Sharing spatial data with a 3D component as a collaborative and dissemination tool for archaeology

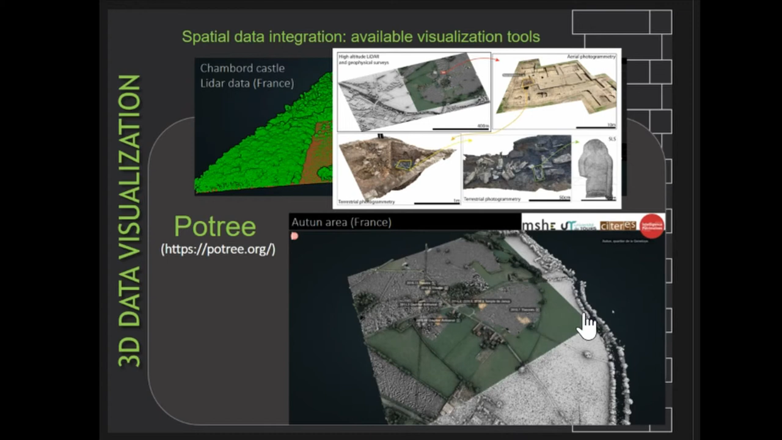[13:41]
being no part of the last tools package anyone can produce this kind of visualization tool without knowing much about javascript so it is also possible to produce more complex applications such as the one you can see on the video it is displaying an area near the city of Otta in France where we were running multiple excavations each year along with extensive survey campaign ranging from long-range to close-range remote sensing Trooper 3 refused multi-resolution and multimodal data since it works with javascript it is possible to have synergy with cesium and to have poetry as an overlay on the globe
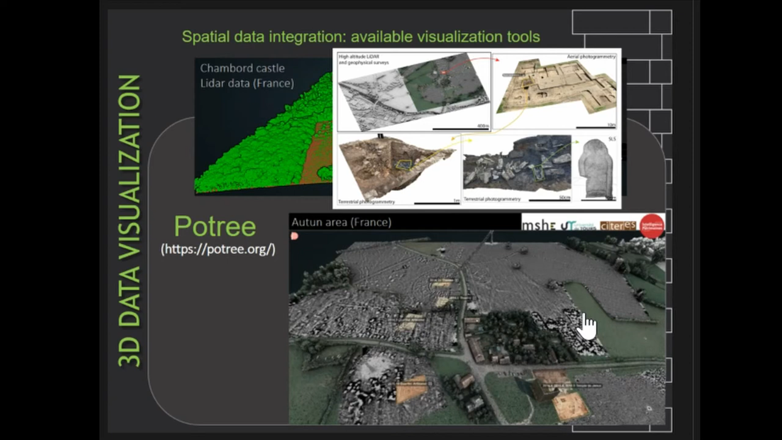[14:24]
and it can prove very useful for specific usage where cesium toolset for point cloud is not enough so so to move on to a more technical point of view point cloud should not be regarded as intermediate product